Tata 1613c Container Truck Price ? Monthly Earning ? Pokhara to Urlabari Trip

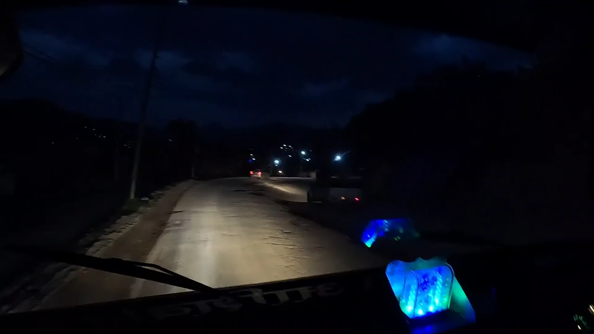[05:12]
हजुर, यात्रा भइरहेको छ, दमौली पुग्न थालिएछौँ। अँध्यारो छ, खासै बजारहरू देखिएला जस्तो छैन,
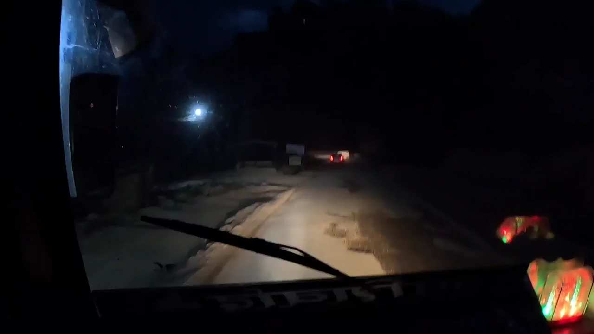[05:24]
अनि अलिक मलाई निन्द्र लागेको लक्षण देखिसकेँ।
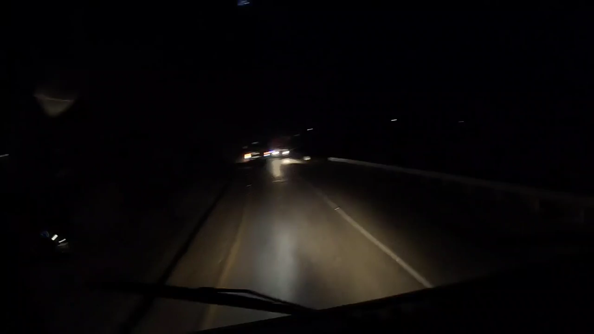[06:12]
बजेर 42 मिनट गएछ, अहिले हामी ठ्याक्कै मुगलिन कटेर अगाडि गइएछौँ। म पनि अहिलेसम्म छपक्कै सुतेको थिएँ, भर्खरै उठेँ, यसो हेर्दा मुगलिन क्रस भइएछ। अब हामी अगाडि गएर लोथरतिर खाना खाना खाएर हिँड्नेछौँ।